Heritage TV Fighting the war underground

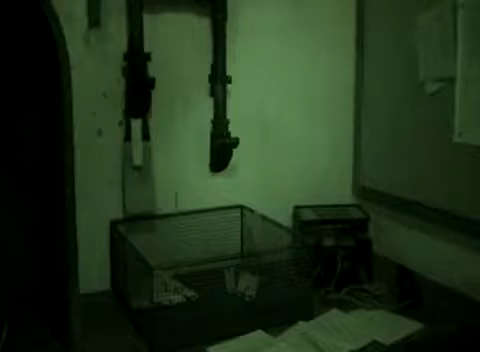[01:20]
Seen were scattered documents and tangled wires left in disarray as though the people were still at work. This is a reflection of the urgency felt during that time of war.
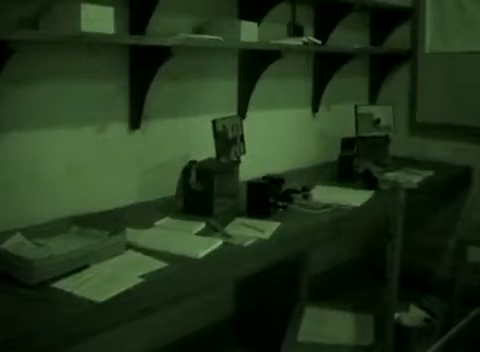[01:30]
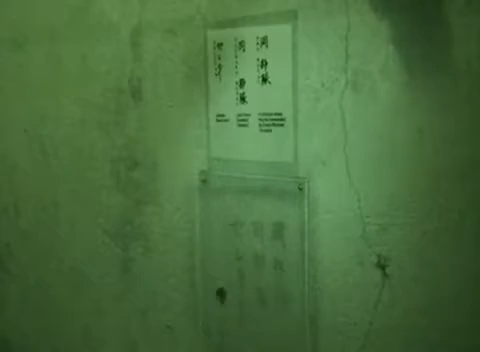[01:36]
Even the wartime graffiti is still visible.